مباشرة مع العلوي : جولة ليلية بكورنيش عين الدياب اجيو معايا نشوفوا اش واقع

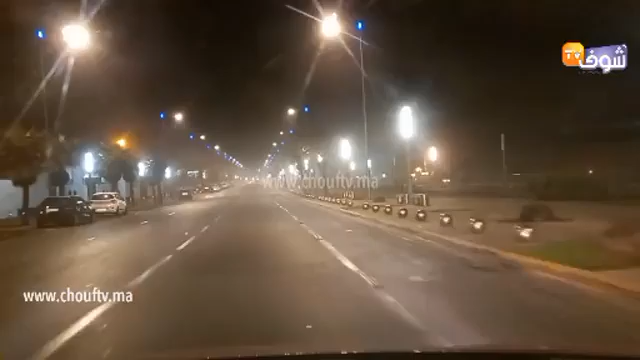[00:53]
نشوفوا الأجواء هنا بالشاطئ الساحلي عين دياب مباشرة على قناة شوف تي في، قناة القرب، قناة الشعب، قناة الناس اللي خدامين بالليل وخصهم اللي ونسهم.
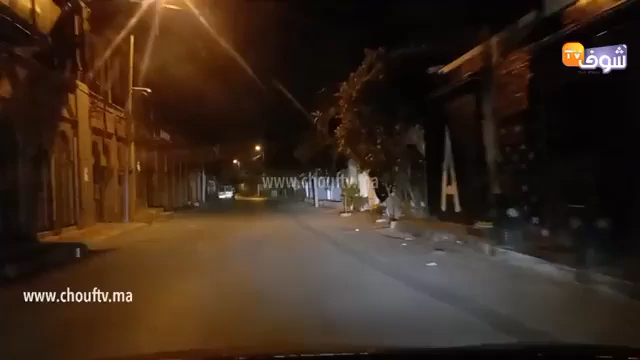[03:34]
عادة وحد الاكتظاظ في الأيام العادية في مثل هذه الأوقات،
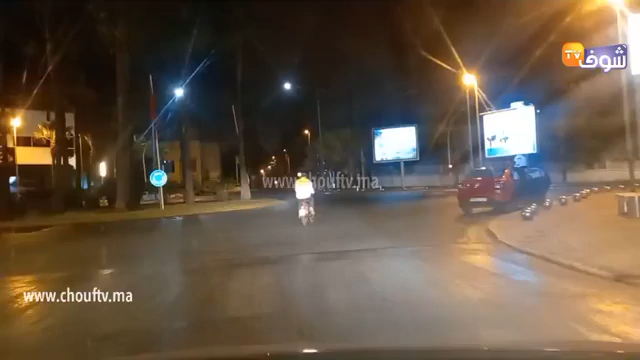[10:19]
وحضرت العناصر ديال حوادث السير، والامور جد عاديه. وبقوا معنا باش نتابعوا هذه الجوله الليليه بمنطقة عين دياب، وبالطبع بالشاطئ الساحلي. اللي كل الناس كيبغيو يشوفوا هاد الاجواء بالليل. وهاد الجوله كنهديوها لكل المتابعين
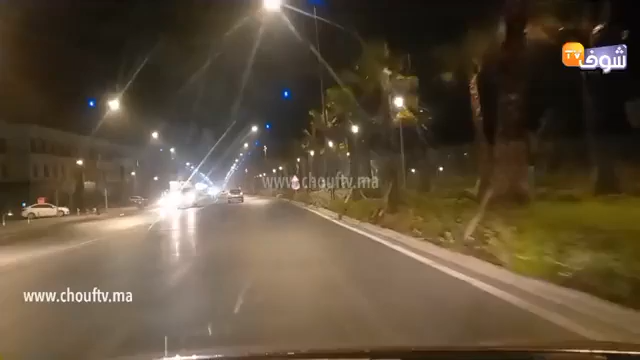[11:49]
هذه هي الأجواء كيف تشوفوا. عادة في نهاية الأسبوع يكون هذا الممر الطرقي وهذا المقطع الطرقي ديال من ابتداء من مسجد حسن الثاني حتى مورو كومول يكون ممتلئا اخره كيف كتشوفوا.
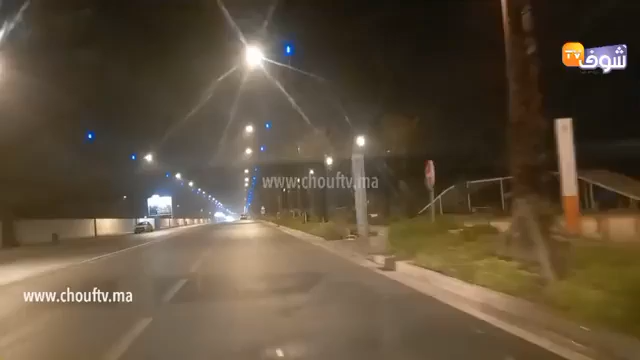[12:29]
في هذا الاثناء الشارع خالي من السيارات نظرا لان الناس غدا مقبلين على العمل، لكن احنا كنوبوا على دوك الناس اللي كيبغيو يديروا جوله بالشاطئ الساحلي عين دياب باش يشوفوا الاجواء هنا كيفاش داير. نتمنوا انكم تكونوا من المعجبين بهذه الجوله اللي احنا اصلا